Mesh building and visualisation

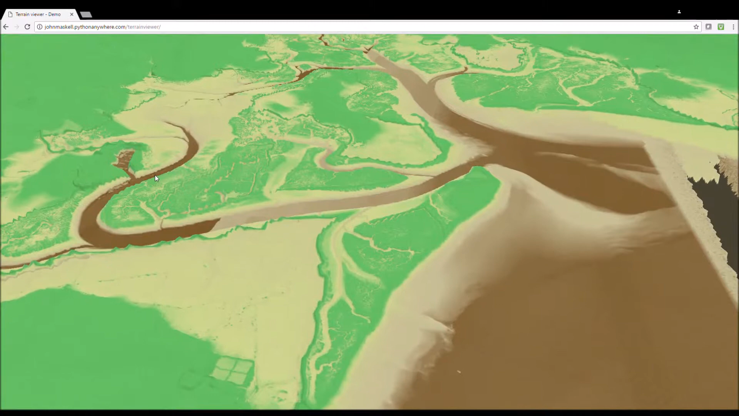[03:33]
Here the model resolves the coastal defences and the estuary and its various tidal creeks. Higher resolution models can be generated that resolve
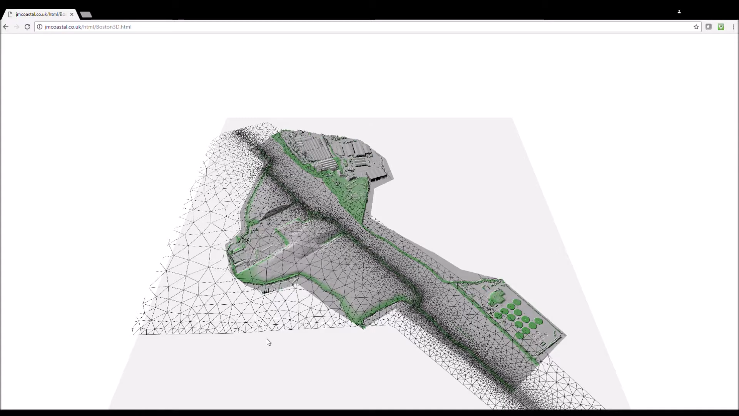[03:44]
smaller features such as buildings and coastal defences. In the example we see the dike which is highlighted in green is shown by the model and resolved in high resolution by the computational mesh.